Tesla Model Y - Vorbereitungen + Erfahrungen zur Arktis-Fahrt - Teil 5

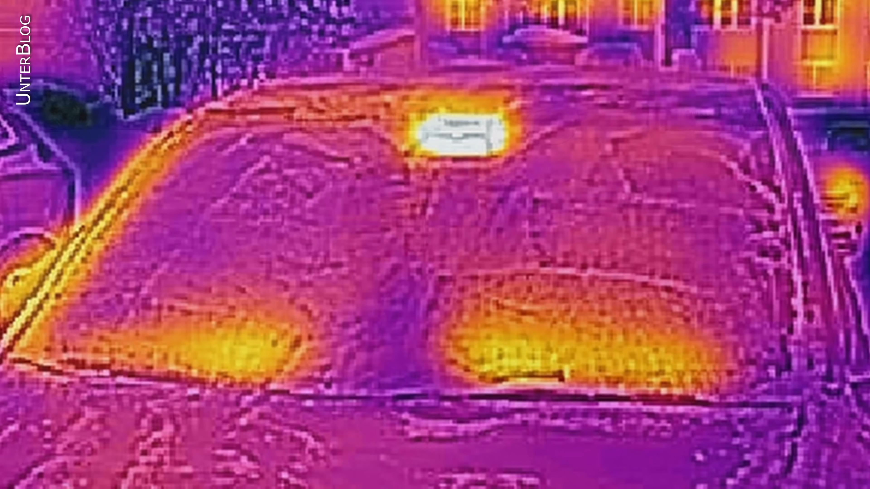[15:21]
Und dann wird die Scheibe zügig frei.
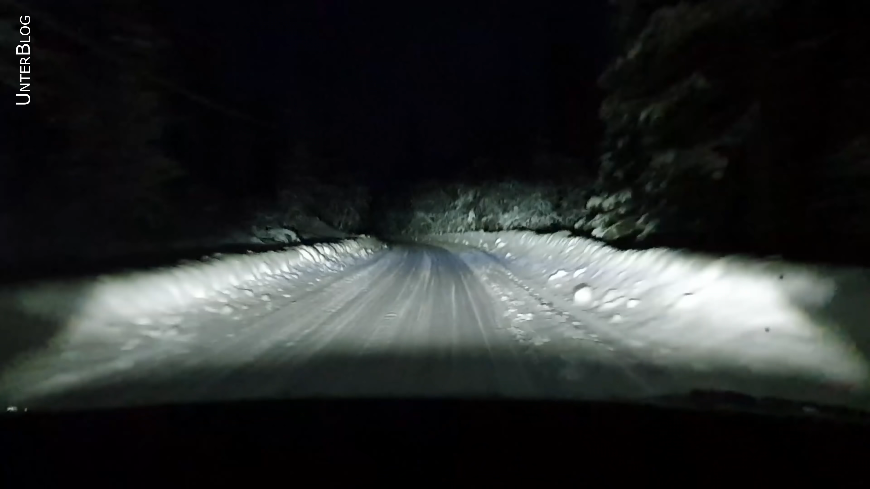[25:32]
Und auf Nebenstraßen haben wir also selten mehr als 20 Zentimeter Neuschnee gehabt. Und das war gar kein Problem für den Wagen. Da fährt man locker durch. Und wenn man dann in den Superchargern rangieren musste, waren es auch 30 Zentimeter Neuschnee. Und in der Spitze vielleicht 50 Zentimeter Neuschnee. Kommt der Wagen anstandslos durch, da fährt sich nichts fest. Da fahren Sie.